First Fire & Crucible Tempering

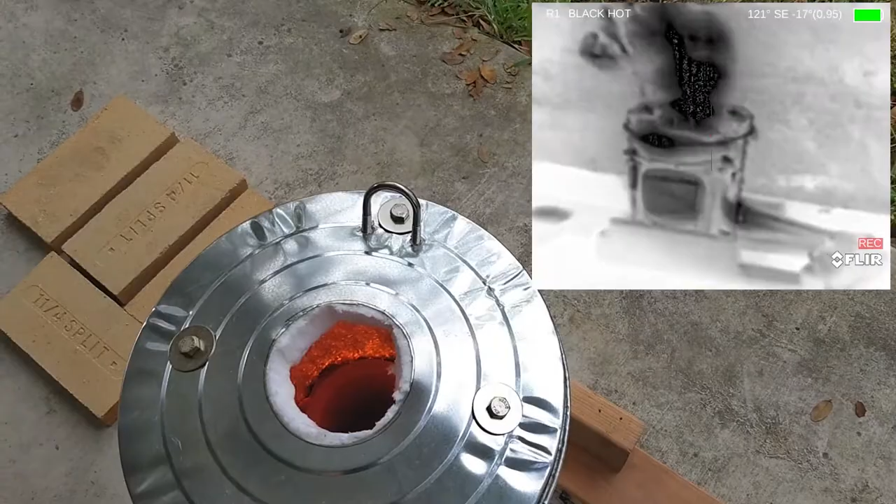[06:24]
I don't know how well it comes out in the camera, but it is nice in there.